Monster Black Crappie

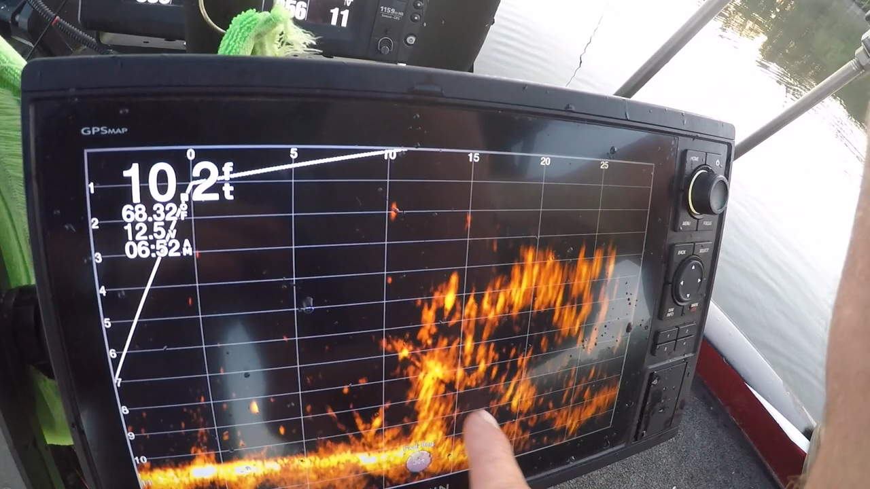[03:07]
On screen: depth 10.2 ft
Got your brush pile, got crappie loaded up on top of it.
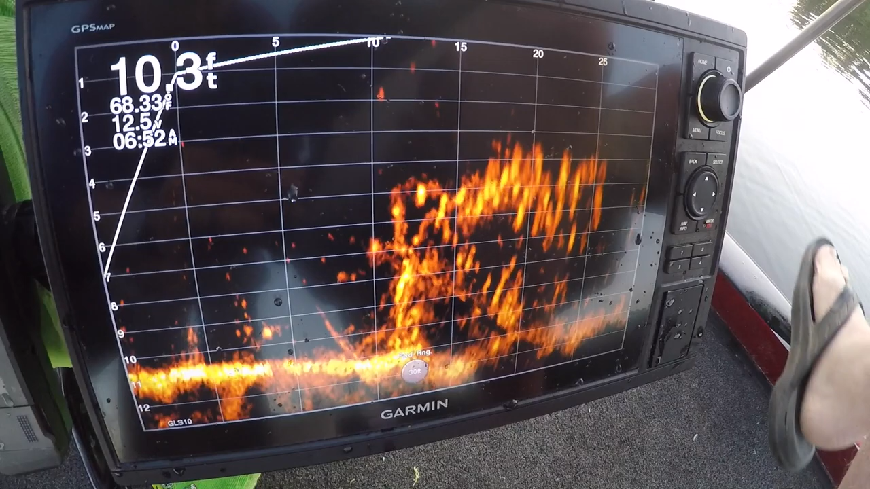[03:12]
On screen: depth 10.3 ft
There you go. So that's what we're doing. We're spider rigging.
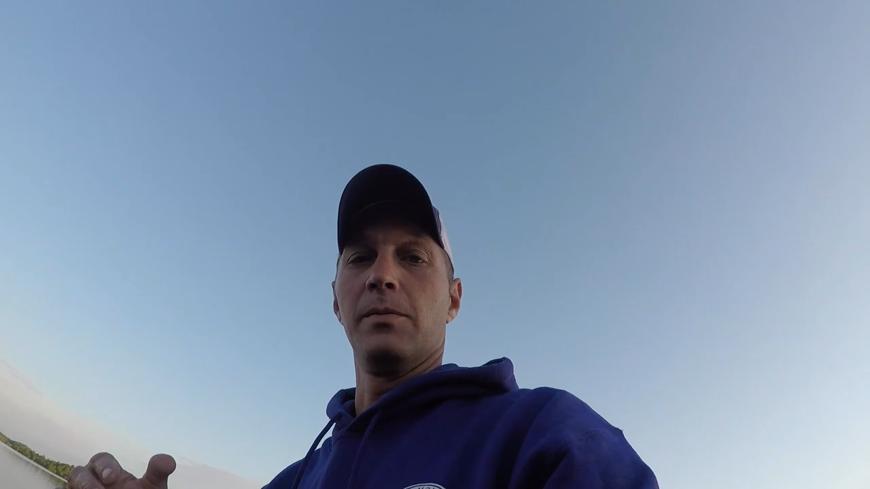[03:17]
We're coming up on it, and we just kind of hovered there on it. We're getting ready to get back in there.
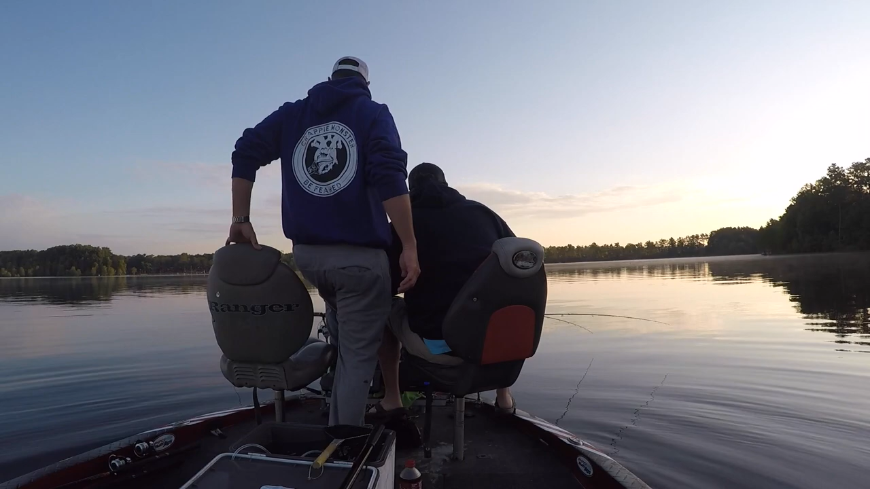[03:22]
There we go, guys. Another nice little black fish. All right, right here's what's going on, guys.
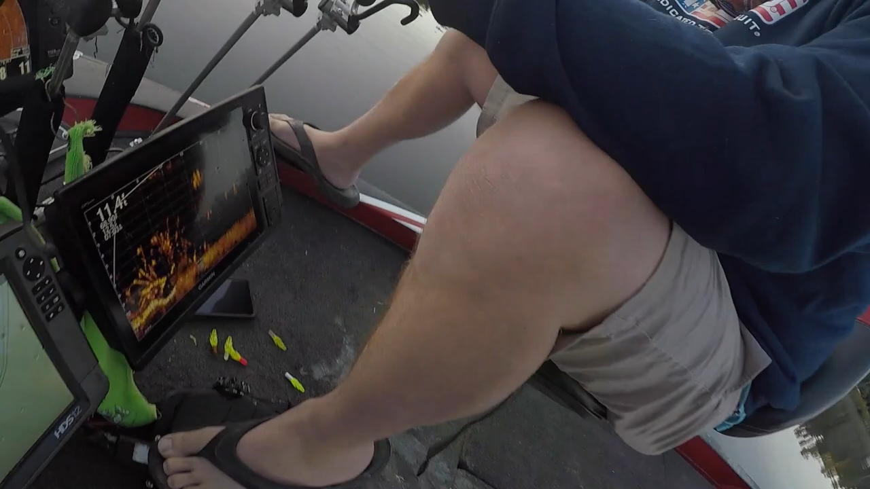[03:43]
You can see the brush pile and the fish.
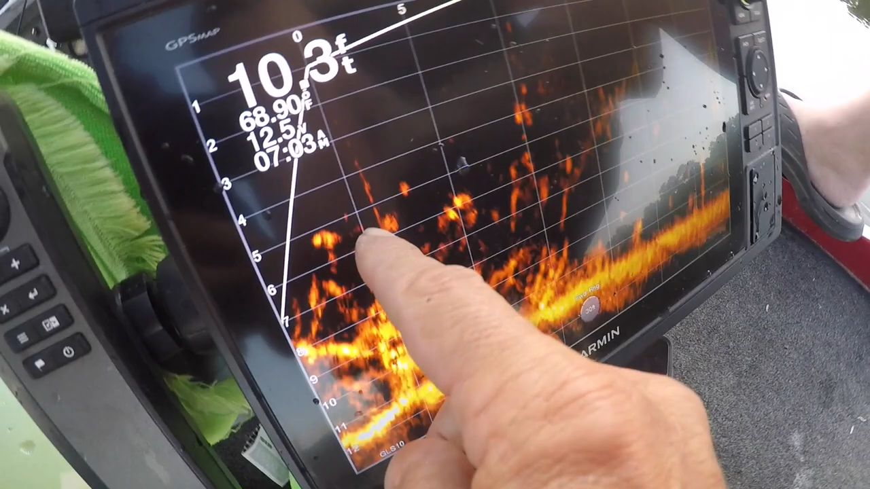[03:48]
These are crappie in here. See them big old dudes right there? What do you think them are?
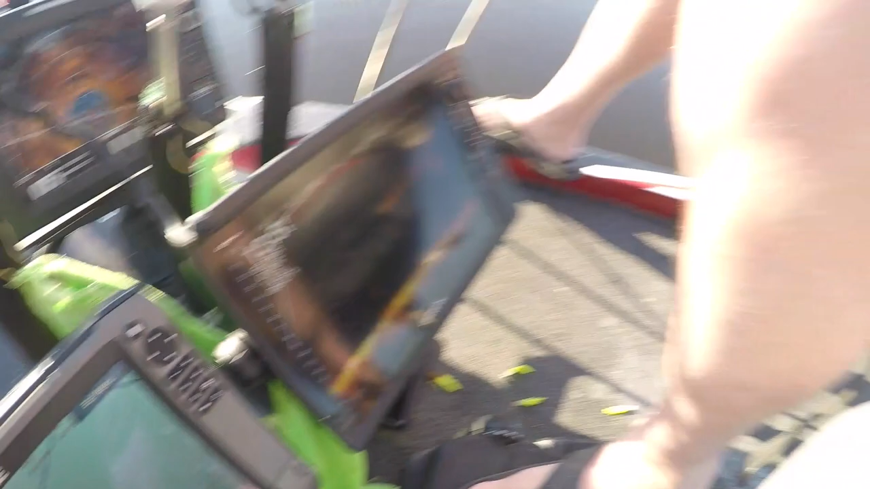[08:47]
And I'll try to get you some footage here of what it looks like when we first come up to it. Oh, there it is. Yeah.
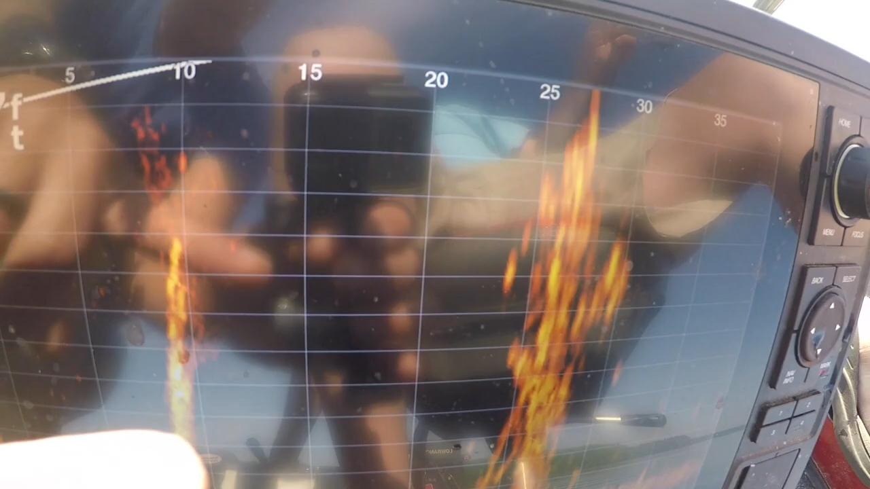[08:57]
Right there it is, guys. Right there's one. There's some on the other side, some more up in it.
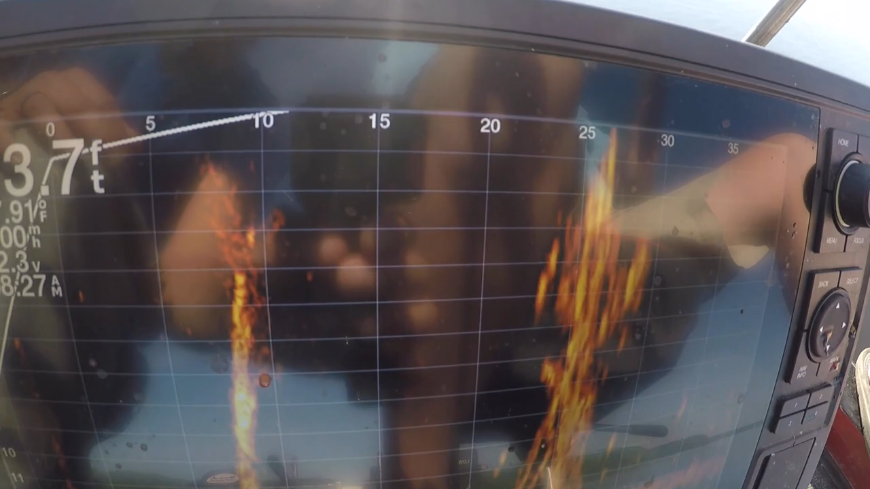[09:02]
There's liable to be a couple real net. Yeah, there was a good knot right there on the side of it.
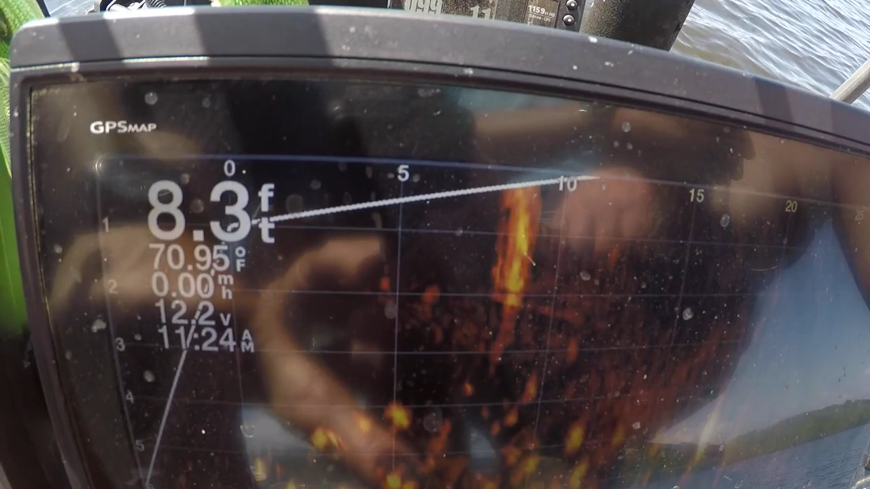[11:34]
On screen: depth 8.3 ft, water 70.95°F
We're fishing 5 to 7 foot deep.
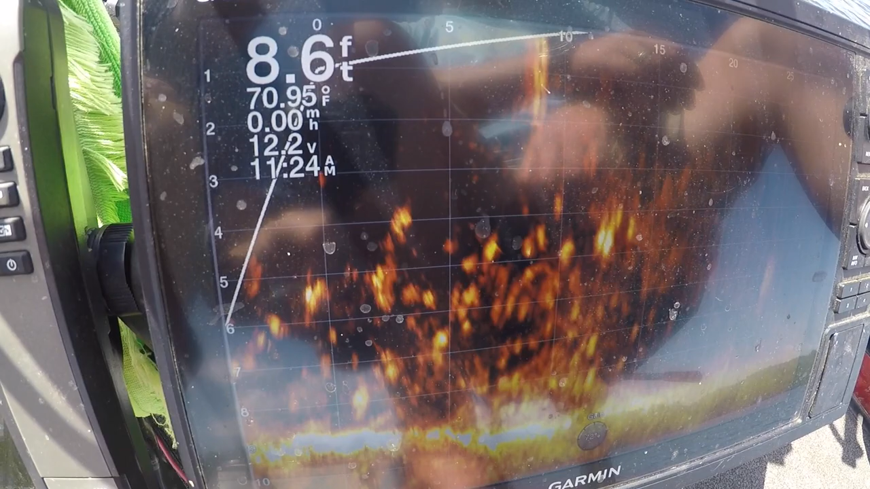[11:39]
On screen: depth 8.6 ft, water 70.95°F
There's an awful lot of fish in there and some really good ones.
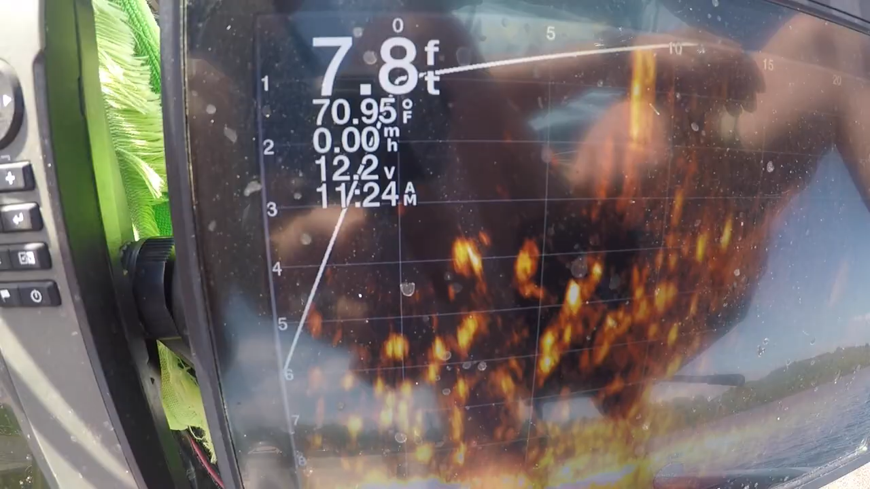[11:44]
On screen: depth 7.8 ft, water 70.95°F
That's what she looks like. Got our spider rig set up here. We are fishing 3 poles apiece.
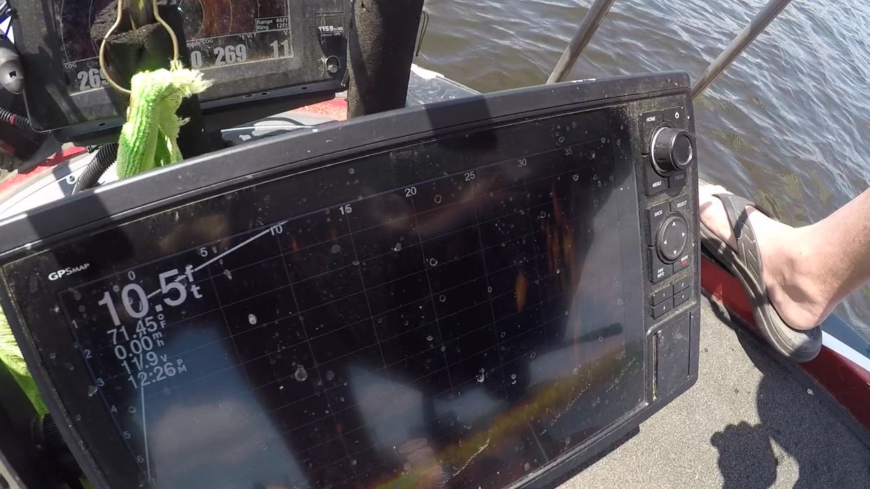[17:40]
And right there is what it looks like.
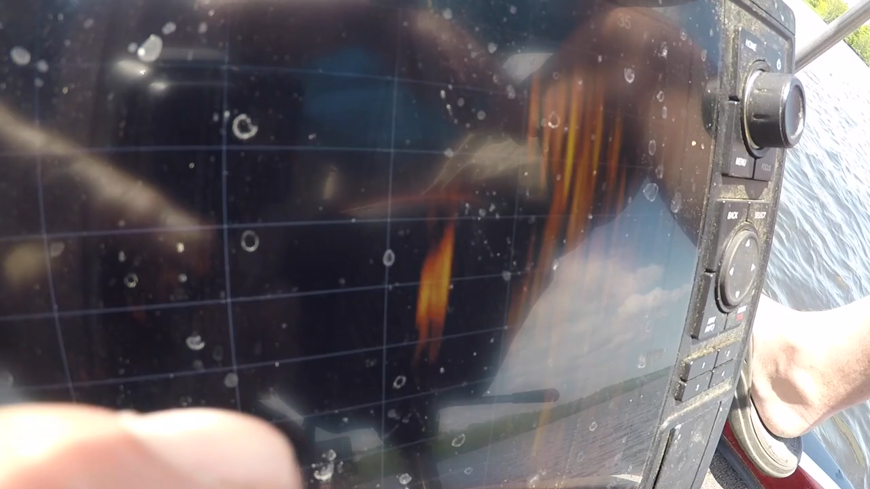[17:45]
I don't know what that is, but it ain't a crappie. But we got plenty of them in there.
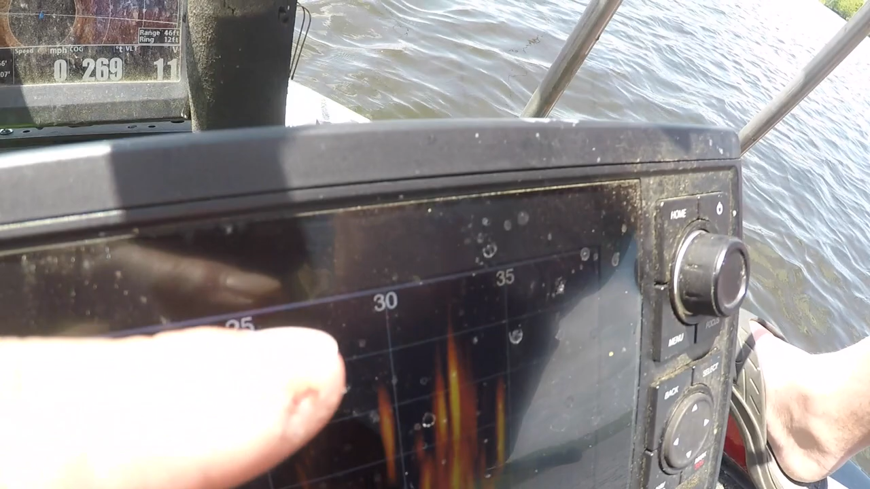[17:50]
When they're out that far, we're at 30 to 35 foot out. See how they're vertical bars